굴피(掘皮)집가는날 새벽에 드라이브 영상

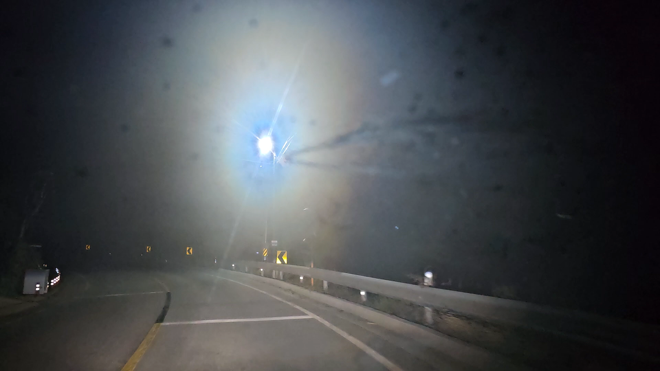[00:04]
자 뭐 지금 뭐 앞에 보이지도 않고 지금 현재 시간 6시 6시 인데 아 오늘은 내가 말로는 말로는 우리 시청자님도 홍콩 간다니까 홍콩보다 더하네 더해 이건 홍콩이 아니라 이거는 어 지금 뭐 앞도 안보이고 눈보라가 치고 어
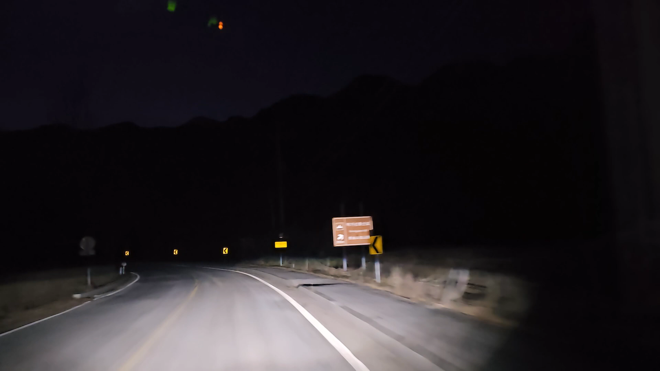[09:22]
전화가서 우리 아파트에서 날 수 있도록 해달라고 이렇게 부탁을 받고 가는 겁니다 자 여기에는 김삿간면 송호장 김삿간면 송호장 김삿간면 송호장 김삿간면 옥동 송호장을 지나가고 있습니다 지금 이건 실방이랑 똑같네 이러면 이렇게 되면 그지? 만약에 영사 실방 재방 보는 거네 물론은 아 아마 태백산 입구에 가면은 날이 셀겁니다 이게 지금 땅바닥이 반질반질해요